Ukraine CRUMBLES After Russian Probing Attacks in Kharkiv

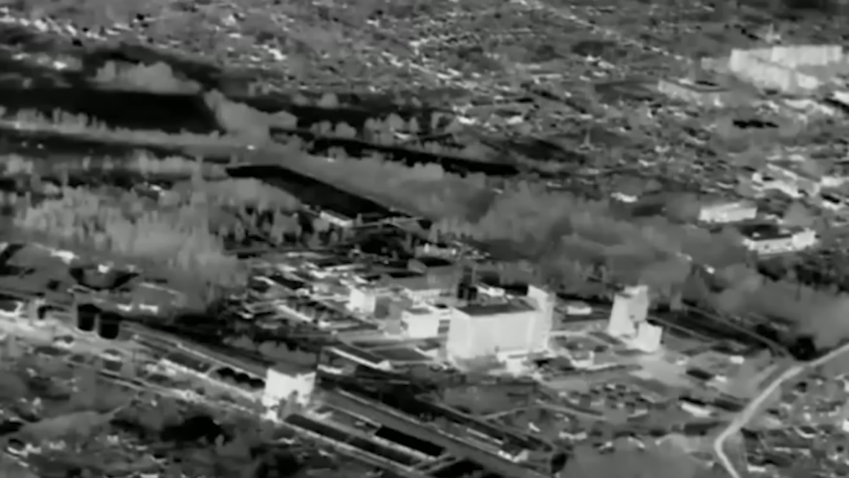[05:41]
And lastly, in this one, Russian artillery destroyed a warehouse in Vovchansk,
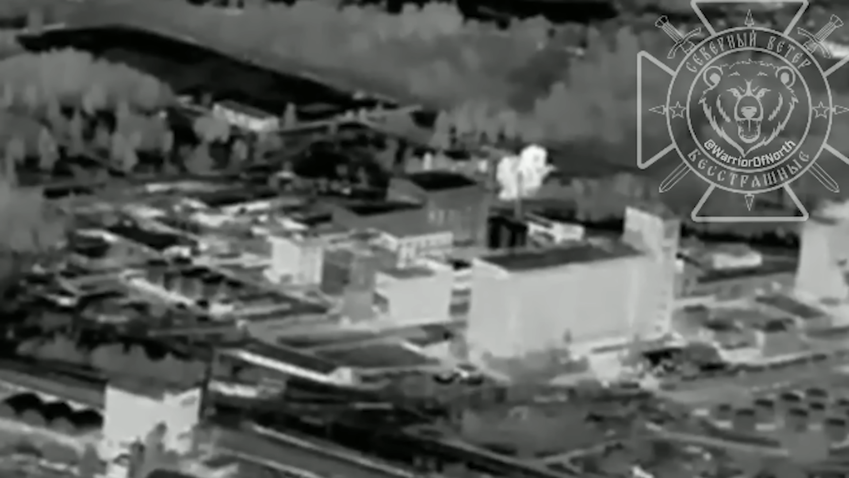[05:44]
used as deployment point by the Ukrainian army. That's when small Russian tactical units crossed the border and fighting flared up in numerous settlements.